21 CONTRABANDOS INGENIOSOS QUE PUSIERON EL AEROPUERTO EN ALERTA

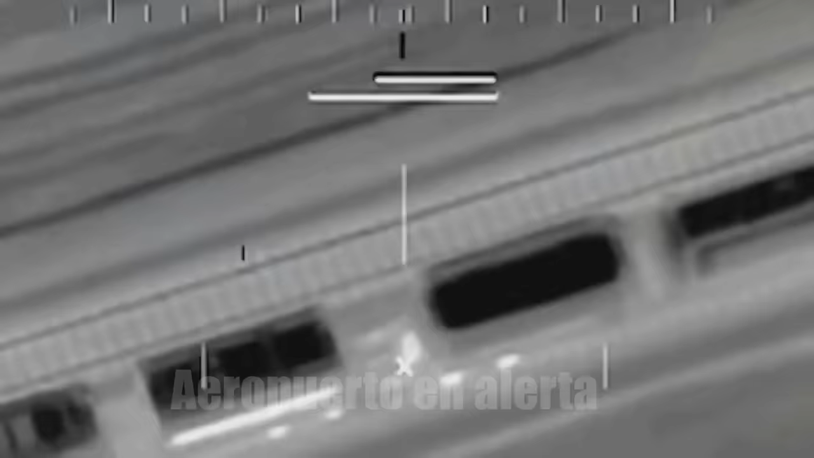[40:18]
Ahora estamos en Austria y vemos a 12 personas que se encuentran escondidas en un tren de carga que salió de ese país e intentaba ingresar a Alemania.